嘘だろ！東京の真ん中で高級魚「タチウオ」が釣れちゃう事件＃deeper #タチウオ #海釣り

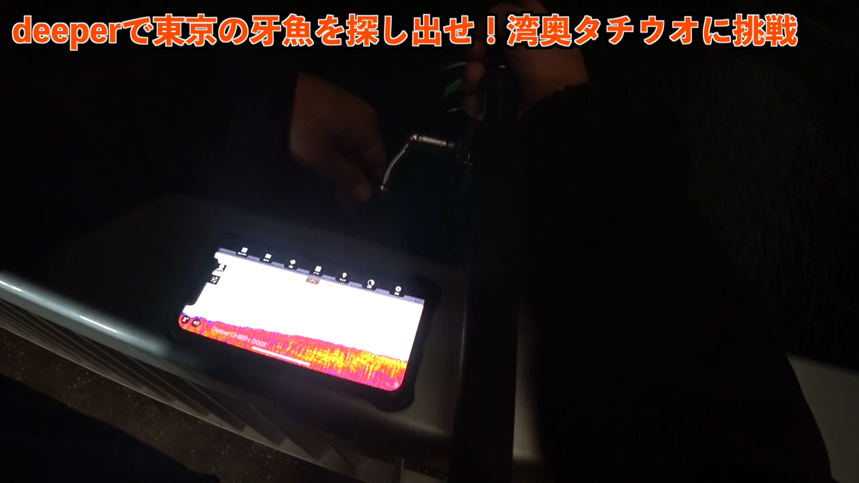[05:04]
そこ付近でこの横方向にシャッとね伸びたような
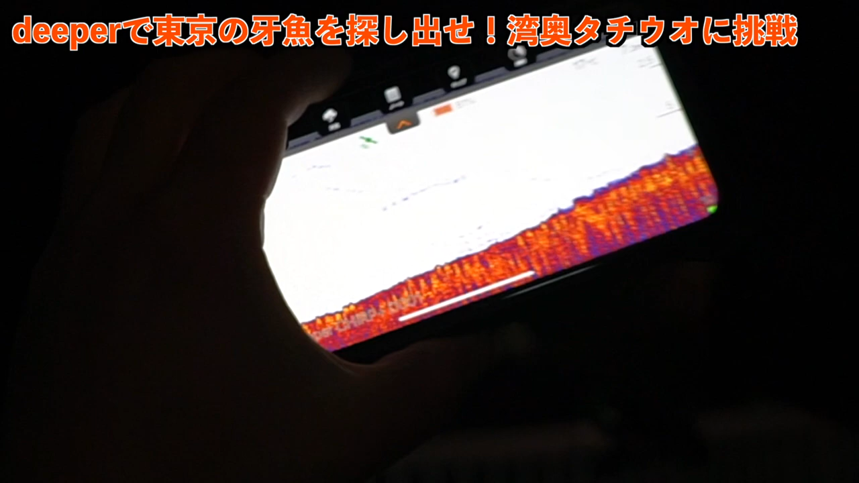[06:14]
しいなんでーこれはねーちょっとチャンスかもしんないうん
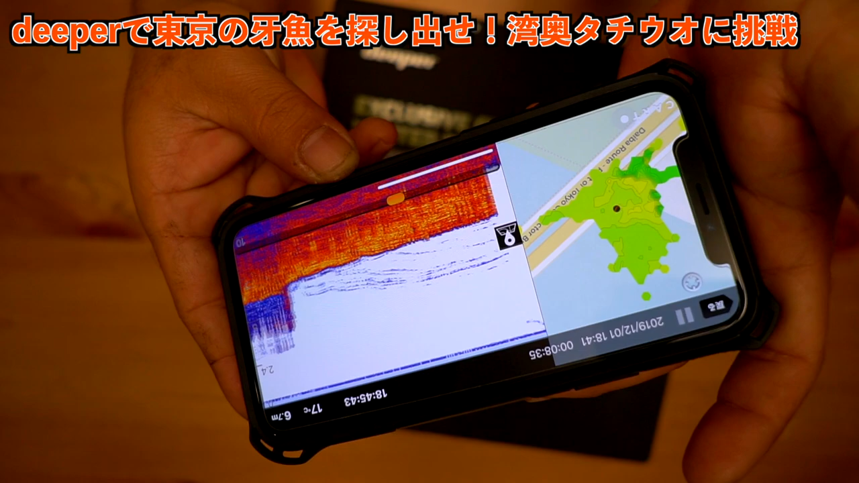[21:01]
推定マップで これは騎士に近いところであー こんな感じだったのかーとかね全部ね 見返しているんですけども結構ね たまーにいい反応が映るっていうことで例えば そうですね
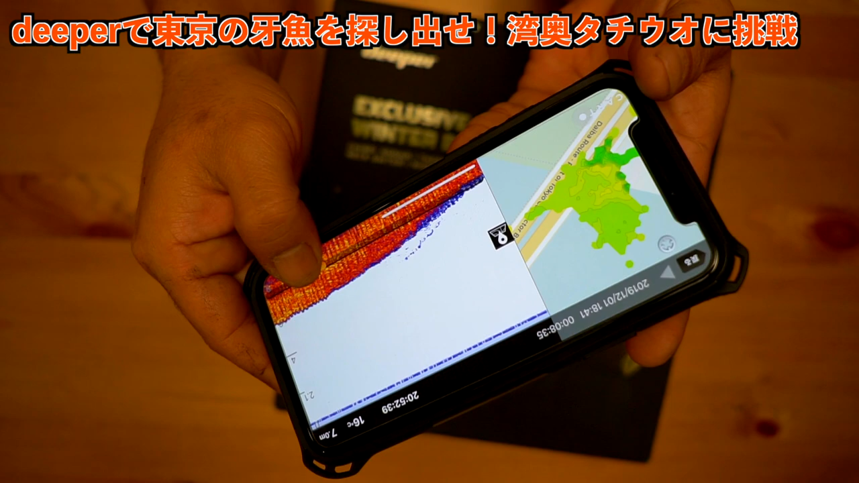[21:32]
こういうやつとかねうーん こんな感じで まあ底
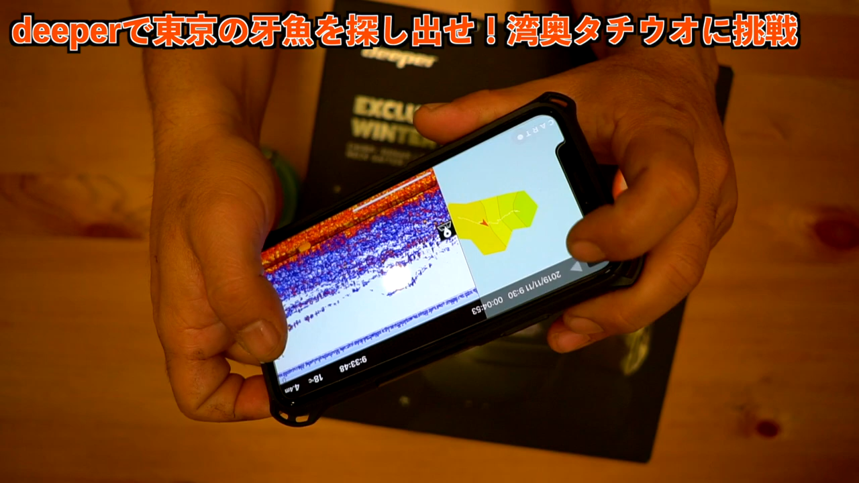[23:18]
船の下真っ赤っかなー みたいなね こんな映像になるんですよでも 片屋 さっきの まあね あれはえっとですね この日か